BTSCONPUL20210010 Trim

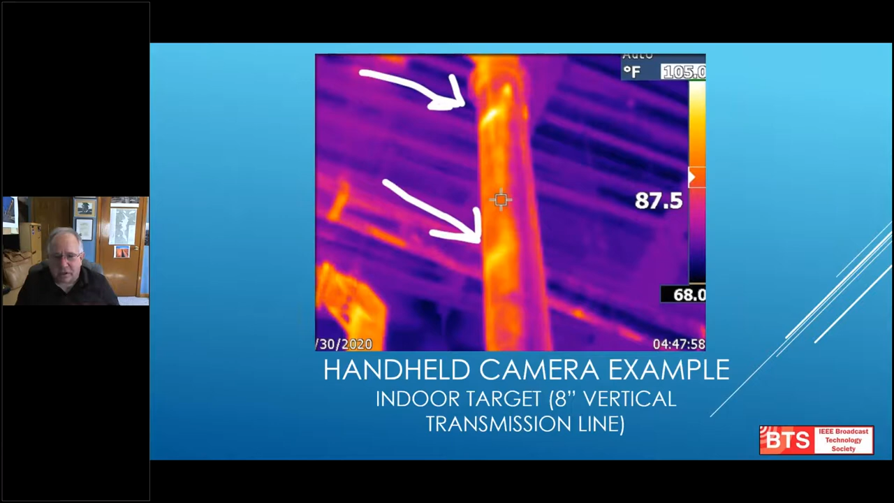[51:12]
On screen: scale top 105.0°F, scale bottom 68.0°F
um, you know, stretching the image, um, in FLIR tools, you can definitely see the, uh, temperature gradients and where the, um, Teflon insulators are inside there. This is, um, this is a great tool to find out if there's something going on, um, inside there.